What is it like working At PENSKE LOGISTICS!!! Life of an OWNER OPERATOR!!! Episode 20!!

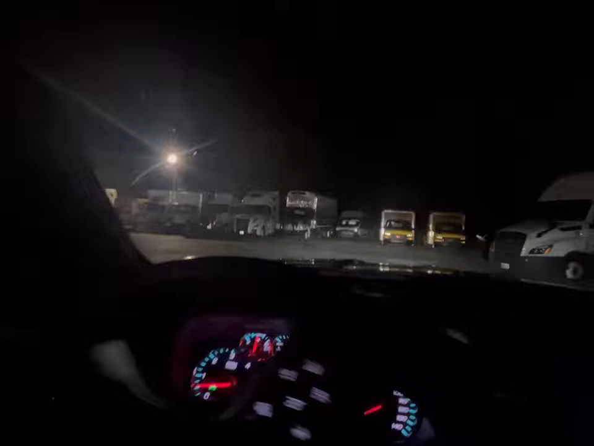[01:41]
Yup, that's my truck right there. Let's get turned around and I'm going to take y'all on the trip with DJ tonight and show y'all what I do full time.
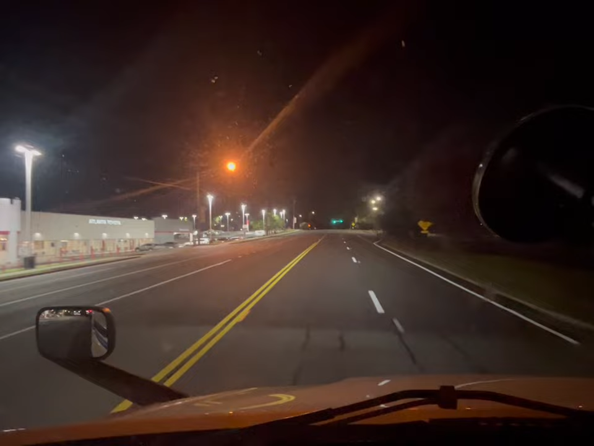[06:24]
It is called Atlanta Toyota like I had mentioned before. And most of the time it is a cop, a police back here. I guess you can say sit back here and watch the dealership at night.
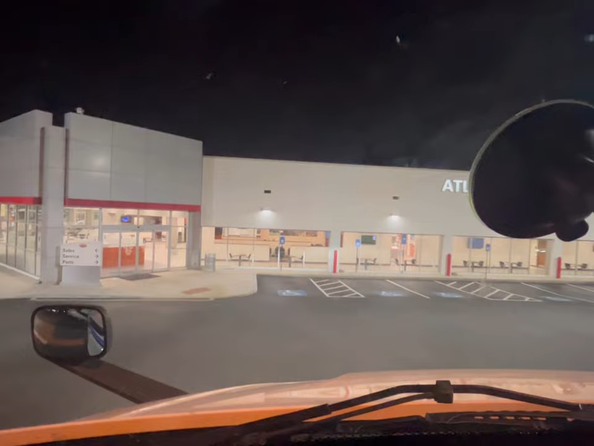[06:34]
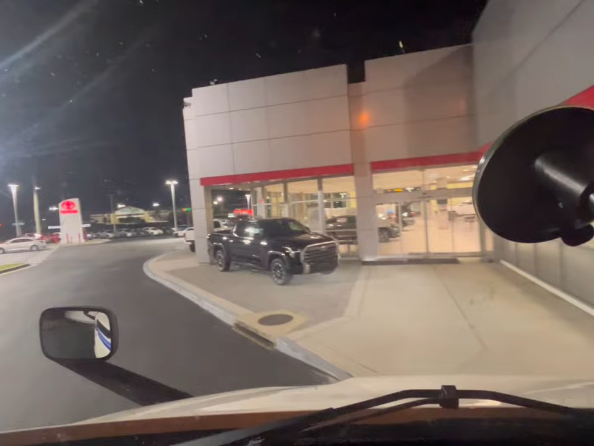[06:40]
So this is one of the places I don't, but I ain't going to say that on camera, but anyways.
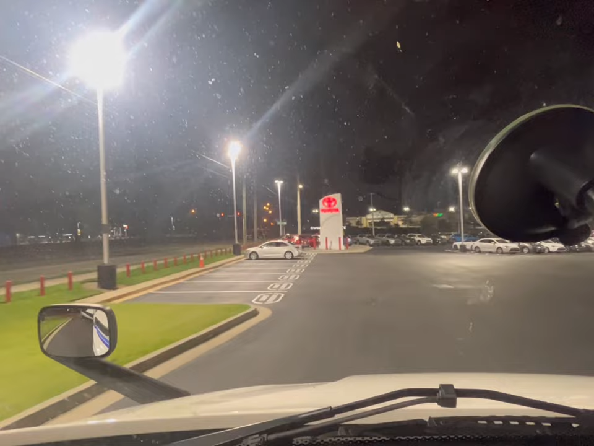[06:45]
But this is a pretty easy spot. They only get in, um,
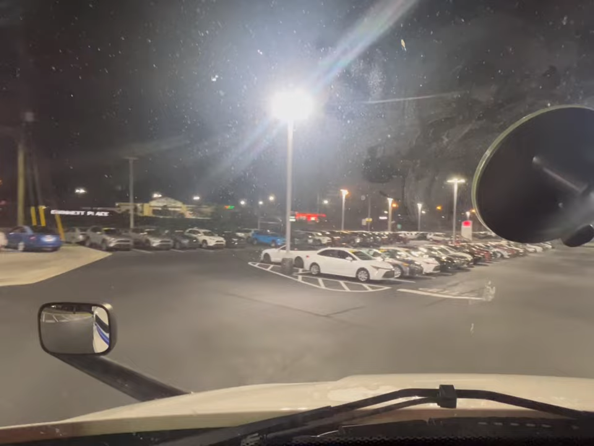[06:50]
two cages, two bumpers and four windshields. You have arrived at stop two. I have arrived at stop two.